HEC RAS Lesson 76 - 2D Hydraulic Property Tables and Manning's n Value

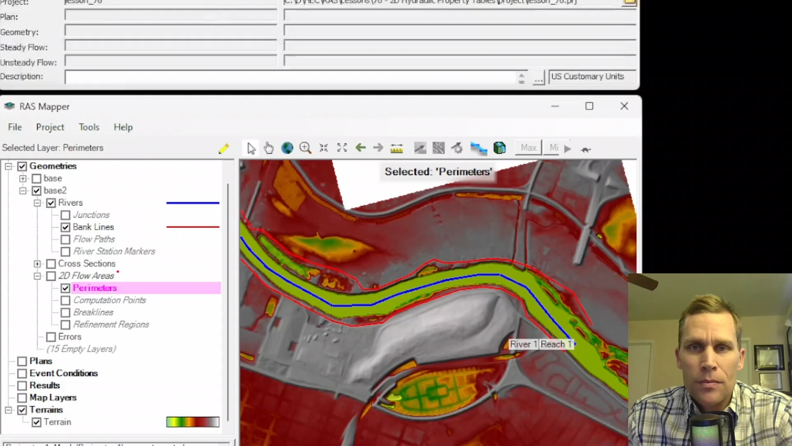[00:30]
All right, what I have on the screen right now is my HeckRaz. As you can see, I have RazMapper open down below,